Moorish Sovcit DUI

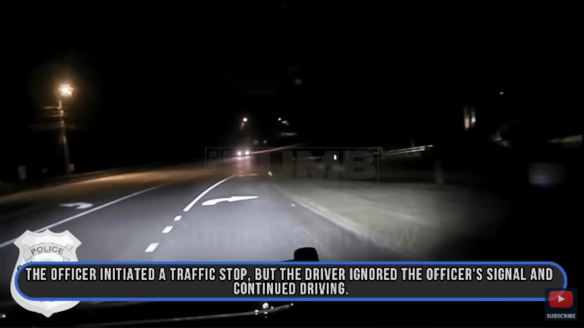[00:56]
The officer initiated a traffic stop, but the driver ignored the officer's signal and continued driving.
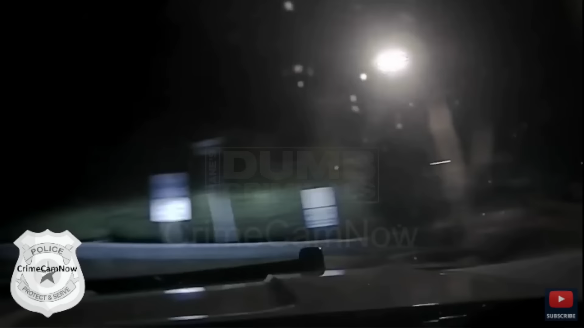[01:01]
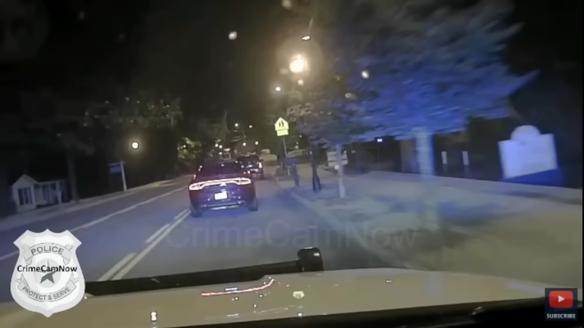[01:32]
Additional police units were called to assist in the pursuit.